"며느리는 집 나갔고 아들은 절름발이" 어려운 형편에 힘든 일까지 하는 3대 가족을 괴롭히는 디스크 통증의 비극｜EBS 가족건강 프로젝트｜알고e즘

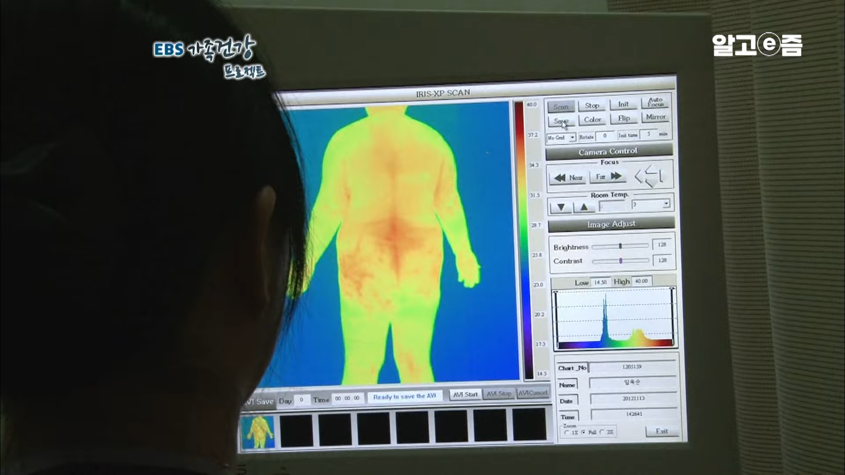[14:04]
MRI 검사와 체열 검사 엑스레이 검사 및 여러 기초 검사들